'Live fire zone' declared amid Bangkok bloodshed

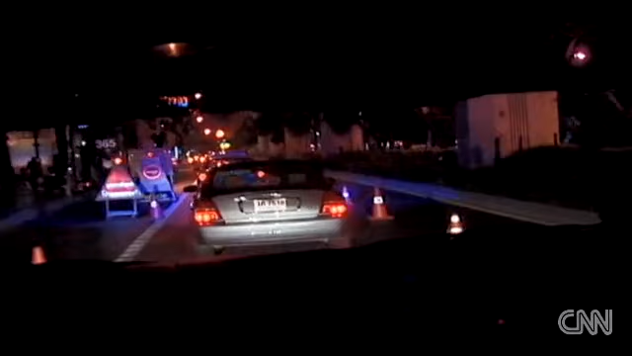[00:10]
Here you can see the police out in force. Obviously, we're getting closer to our office,
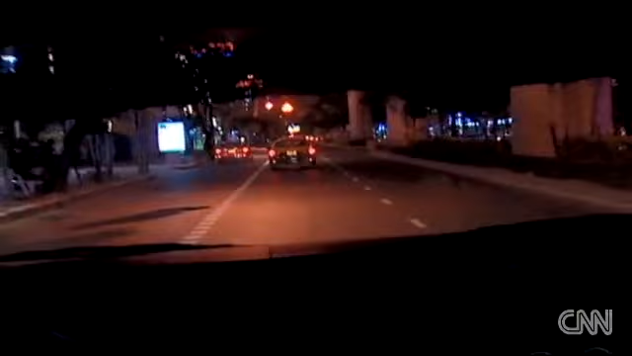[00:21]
which also means closer to the unrest to the protesters.